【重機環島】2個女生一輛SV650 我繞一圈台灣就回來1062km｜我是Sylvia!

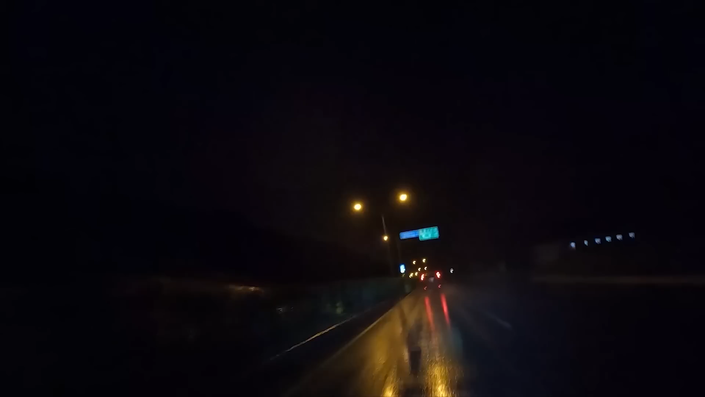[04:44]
来到远雄海洋公园附近时，我们已经狼狈到了极点，就算雨越下越大，
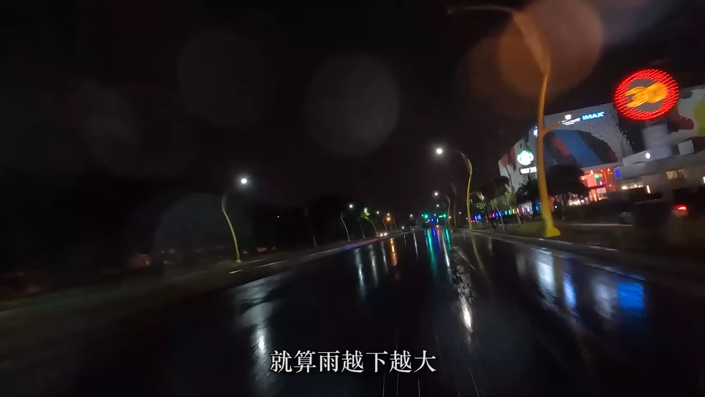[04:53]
还是稍稍松了口气。知道距离花莲市区不远了，更重要的是，终于脱离了多弯路段。